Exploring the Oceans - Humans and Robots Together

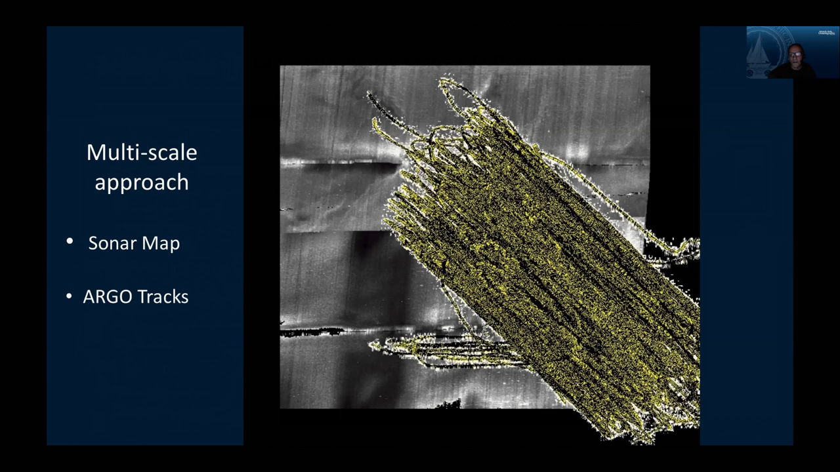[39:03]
I think it was 140,000 images of the wreckage. Each digital image could be linked to the next one, and we could provide the investigators with very clear ideas of what the debris looked like.
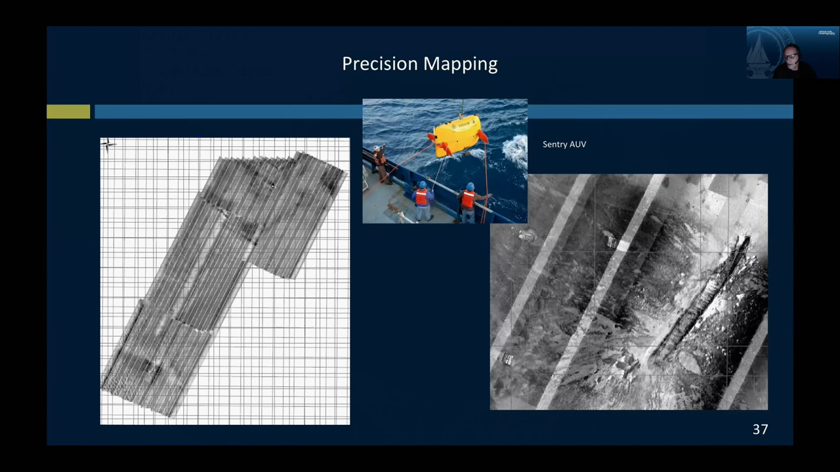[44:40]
On the right is a sonar image of the El Faro sitting on the seafloor. And shortly after we generated that material, we were able to sort of use our knowledge of the wreckage. And the NTSB folks were extremely adept at guiding, based on that information, guiding the search to find the voyage data recorder,
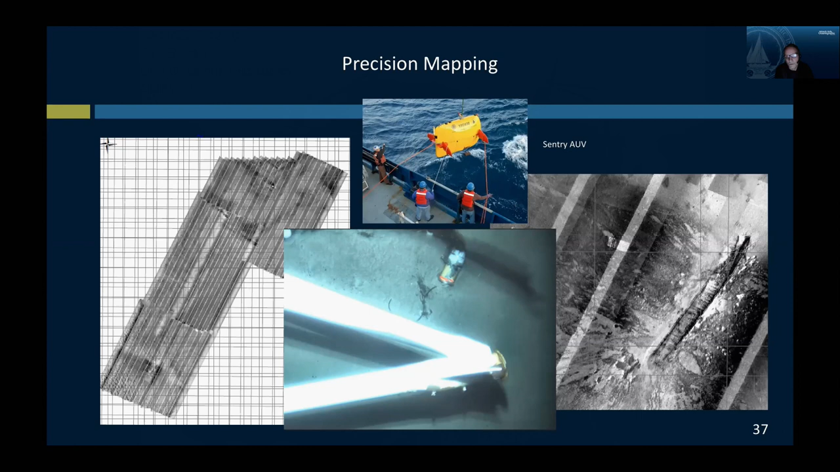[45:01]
which was subsequently recovered, analyzed, and really provided, I think, a tremendous amount of information about the deep ocean environment.